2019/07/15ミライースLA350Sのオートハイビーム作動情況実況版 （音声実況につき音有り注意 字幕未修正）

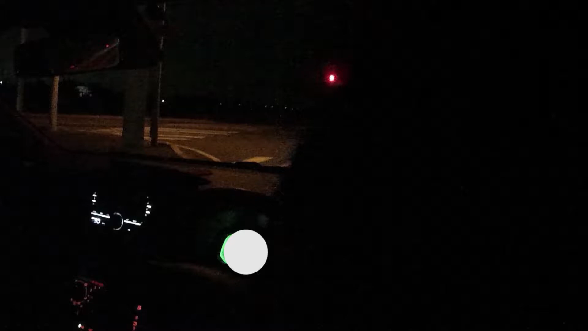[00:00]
オートハイビーム微妙なところから開始しますオートハイビーム入れてあります
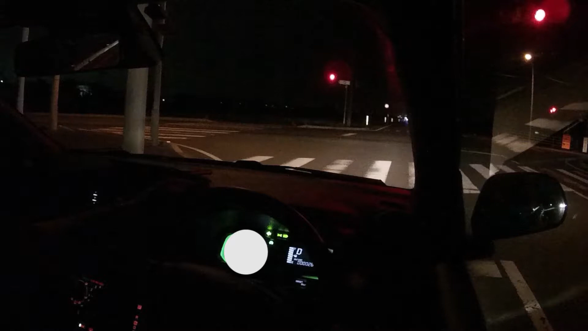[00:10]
これで速度は30キロ以上になると30キロ以上になるまではあれですね強制的にローになりますけれども30キロ以上を超えて条件が揃えばハイビームになります今の状態だと信号機の方で
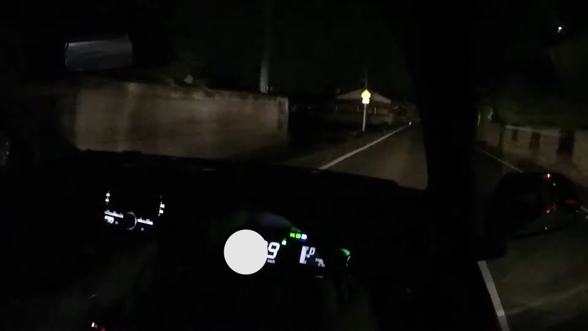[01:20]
また30キロを超えれば条件揃えばオートハイビームレバー的にはもうハイビームの方に入れといてオートハイビームのスイッチの方に入れてある状態ですこれも上の街路灯とかに反応してロービーム下がったり上がったり今全然いじってないですけれどもしちゃってます
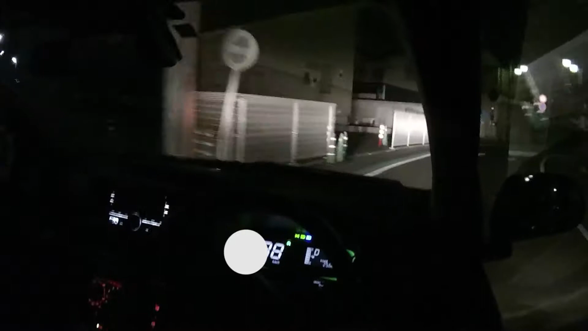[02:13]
やっぱりしちゃってるんで上がったり下がったり下がったりしちゃってますこれでまたまた30キロ切るとまた虚勢的に下に下がりますアイドリングストーク終わってすいません
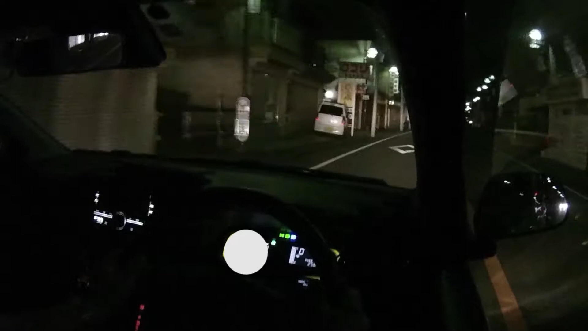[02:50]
今回は反応したり結局は街路灯だとか信号で無駄に反応しちゃったりあと反射板ですか路肩とかのそれが結構派手に作動するのでちょっと市街地走行は本当に
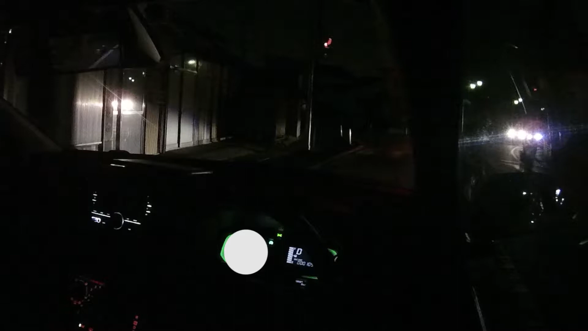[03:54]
オートハイビーム状態にしておいて対向車消えた途端に今度はちゃんと反応してくれて前のまた反射板青看板踏切注意かなんかに反応しちゃったみたいですねねー
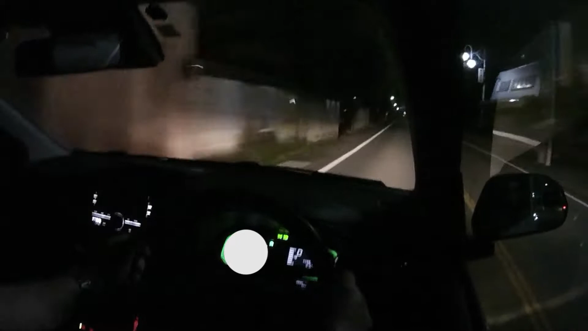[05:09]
真正面から少しの間っていう形じゃなくて斜めからの少しの間なんで少なくとも自分の方としては許容範囲です目が焼けるってことはないレベルで斜めから曲がってきての下がるとローピングに下がるって形なんで自分としては完全な旧台電出せます
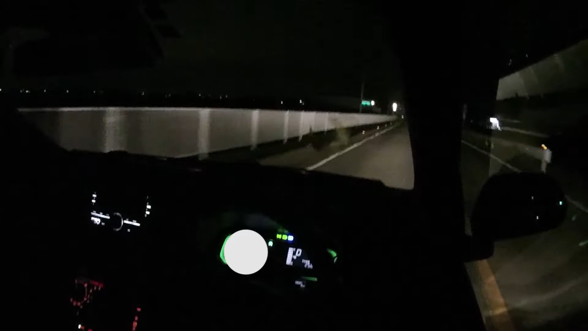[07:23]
実際のところ街路灯だったりコンビニの看板とかで反応は確実にっていうか誤作動のもとにはなりますね
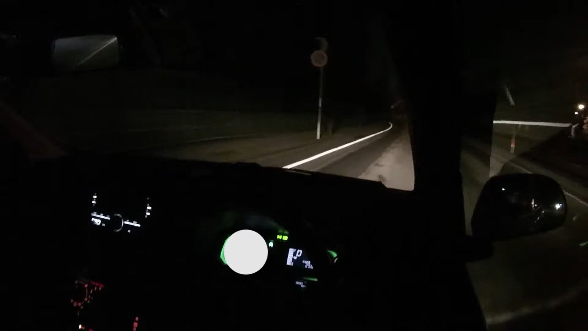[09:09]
これを強制的に下げます。これは現状下げてます。それでまたオートハイビームにさせました。
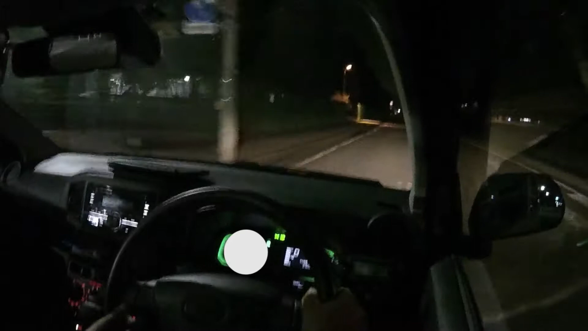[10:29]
条件としてはちゃんとなってくれましたねよかったよかったこの自動車さんの大きい駐車場の南側